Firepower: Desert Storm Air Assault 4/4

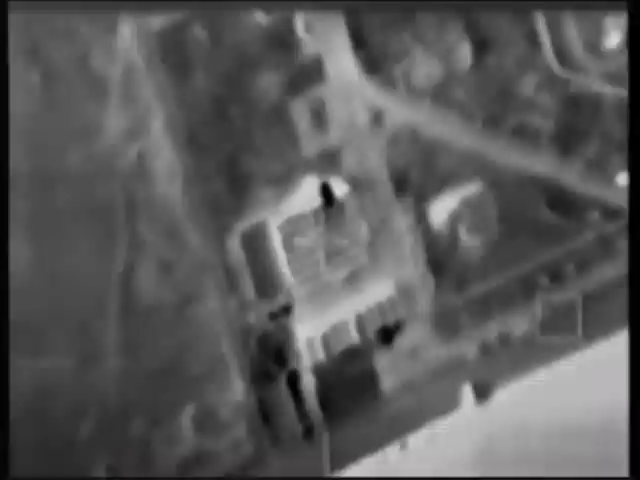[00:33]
The A-6E intruder has more advanced night attack systems than earlier versions used in the Vietnam War. This combat camera footage comes from an A-6E intruder
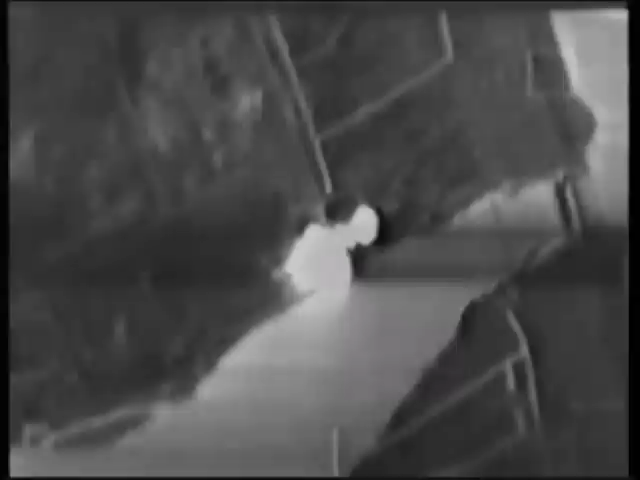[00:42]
on a night attack mission against a facility in Iraq. The A-6E has a night vision sensor called
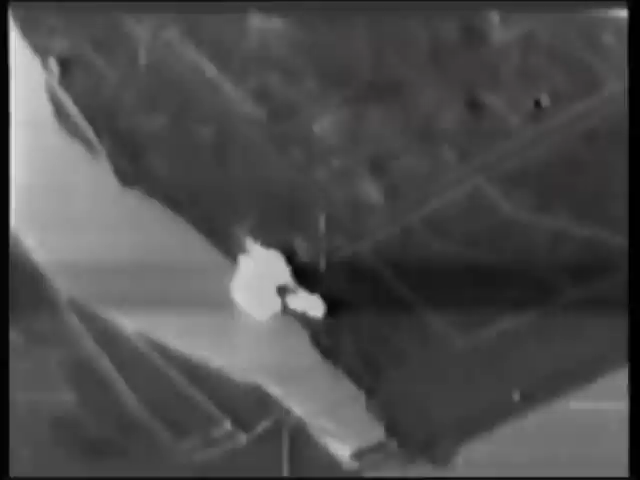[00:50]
the tram which enables it to attack targets day or night.
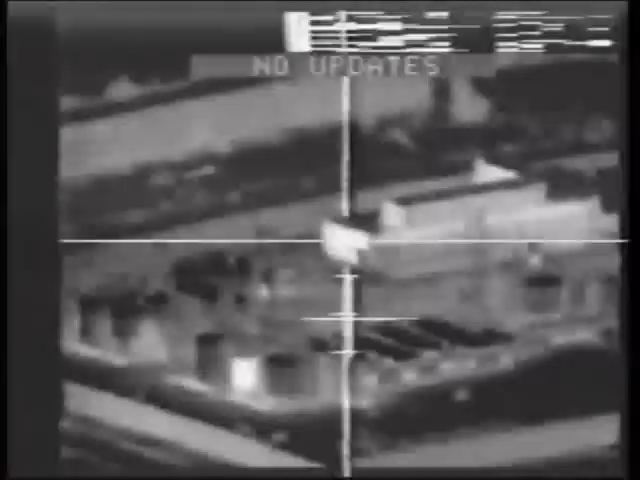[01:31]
It has a sensor in the nose which allows the weapons officer to see what the missile is seeing and fly it right into the target.
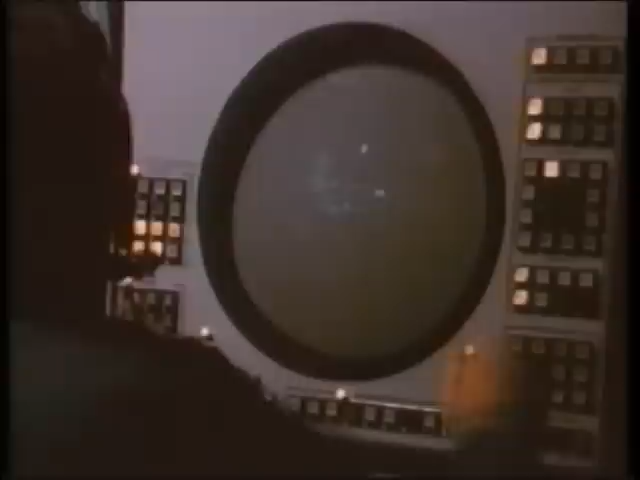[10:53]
The radar locates and tracks the incoming Scud missile and then guides the Patriot missile on an intercept course.